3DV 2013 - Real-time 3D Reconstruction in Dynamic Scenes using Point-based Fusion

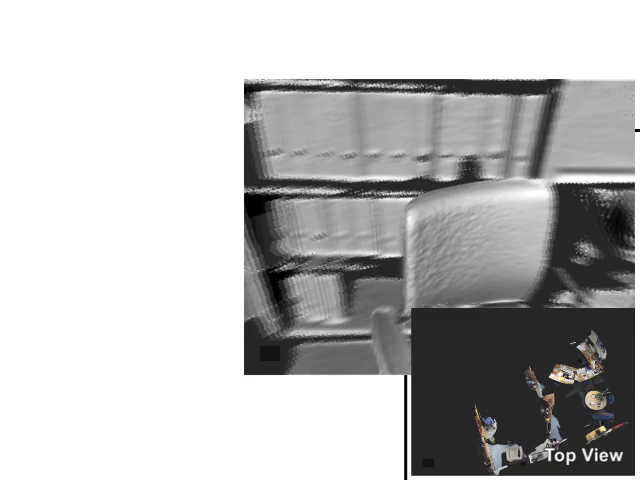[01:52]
In this reconstruction, all points can be maintained in GPU memory and no streaming is required to the host.
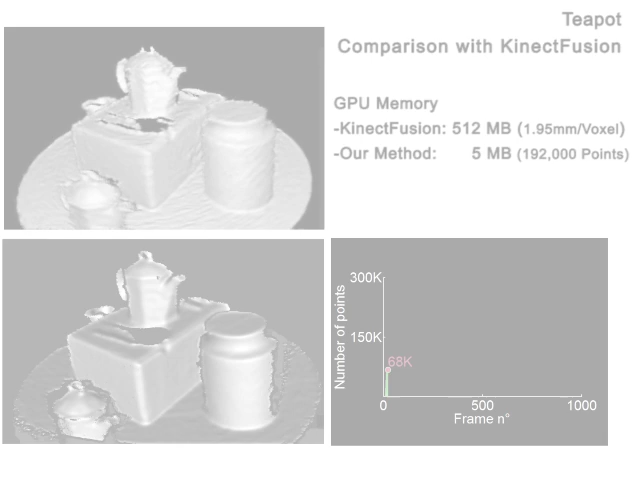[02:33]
In this experiment, we captured a turntable sequence with a connect camera and ran this sequence through our method,
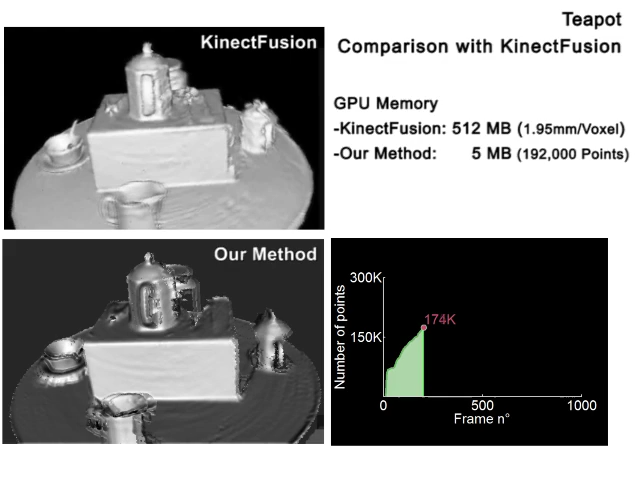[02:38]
bottom-left, and compared this to the original connect fusion method, top-left.
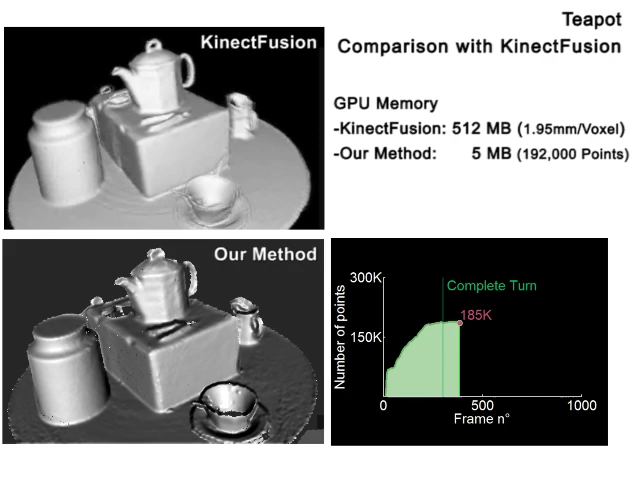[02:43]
Note how after a complete turn, the total number of points stabilizes at around about 192,000.
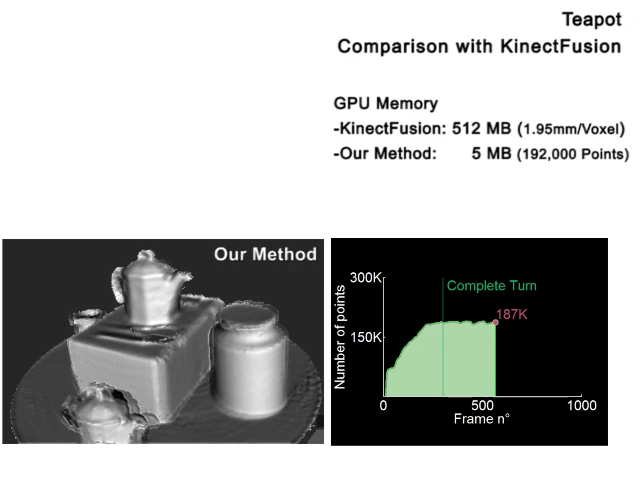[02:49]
In this example, we show how our method for modeling the dynamics of the scene can also lead to more robust camera pose estimation.
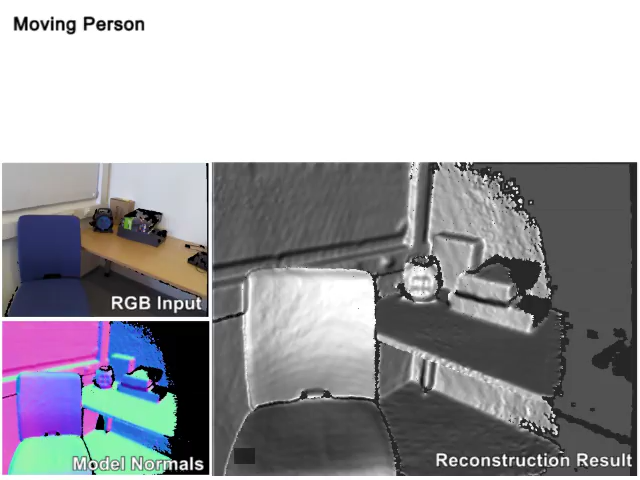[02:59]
Here, a person sits down and is immediately reconstructed by our system.
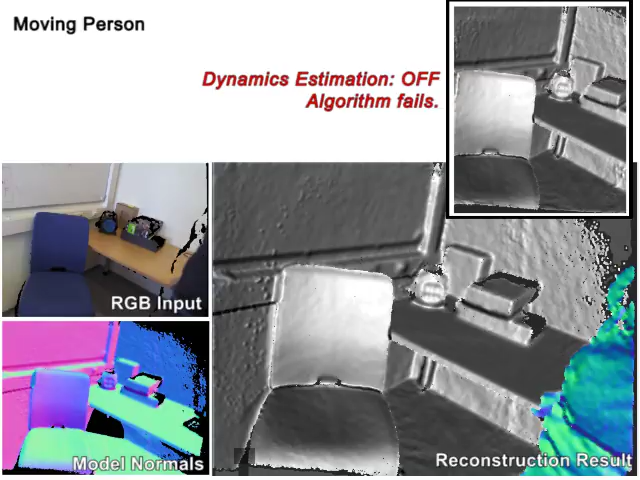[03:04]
With dynamics enabled, as soon as the person moves, they're removed from the model, as shown bottom-left.
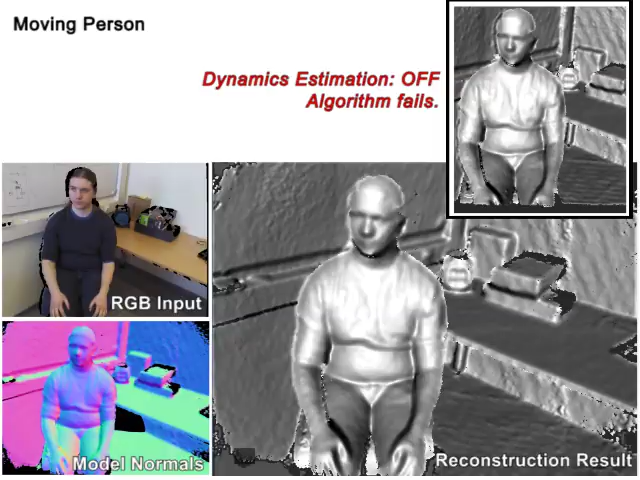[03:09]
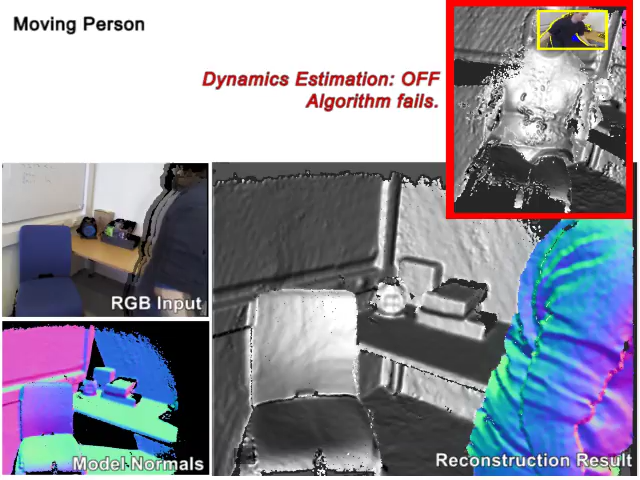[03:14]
Note that without dynamic support, the model becomes inconsistent and camera tracking fails, as shown top-right.